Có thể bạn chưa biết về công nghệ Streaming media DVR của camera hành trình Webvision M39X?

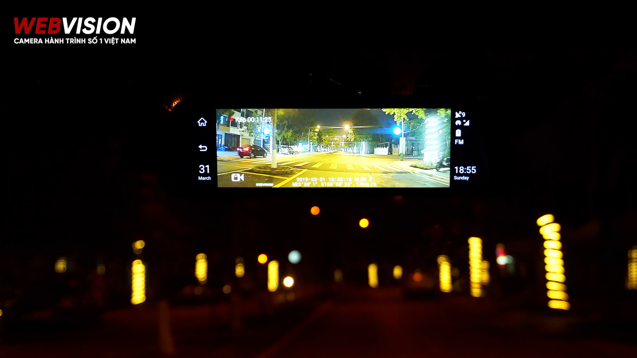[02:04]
Khẩu độ của camera lớn giúp chất lượng quay ban đêm rất tốt Các bạn có thể quan sát trên màn hình chất lượng thực tế quay ban đêm của M39X